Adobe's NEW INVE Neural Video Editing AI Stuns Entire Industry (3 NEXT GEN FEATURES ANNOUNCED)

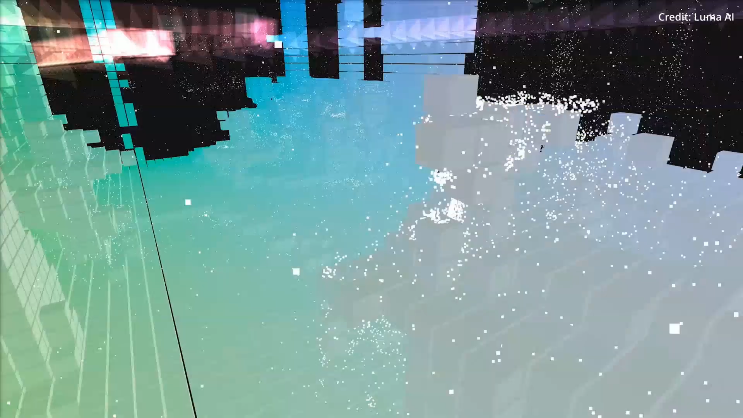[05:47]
This enables users to navigate through the 3D model, an experience akin to flying a drone.